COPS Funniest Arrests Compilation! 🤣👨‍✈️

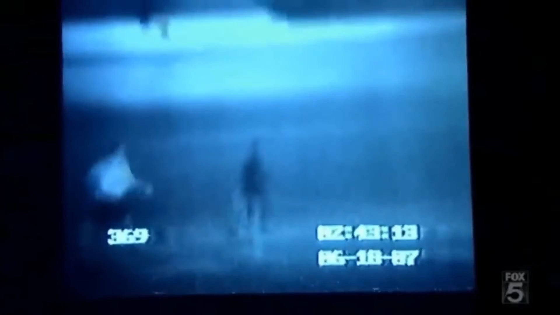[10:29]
And, uh, wow, he turns and fired. I mean, he just missed him. I mean, he tried to kill this guy.